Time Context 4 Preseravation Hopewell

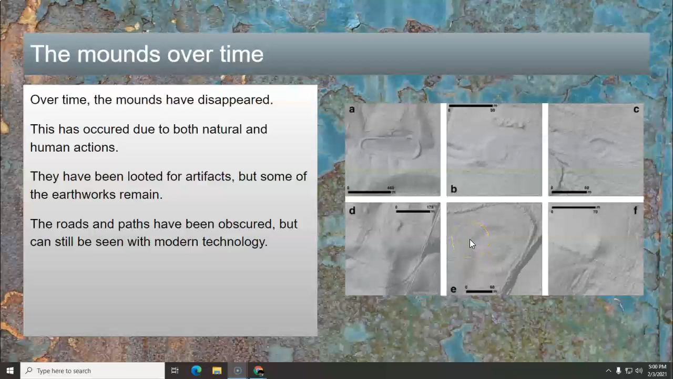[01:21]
And over on the right are some LIDAR images of, you can see mounds and roads and circles and things that are not really visible. They're not really visible from the air or from the ground. So what happened to them?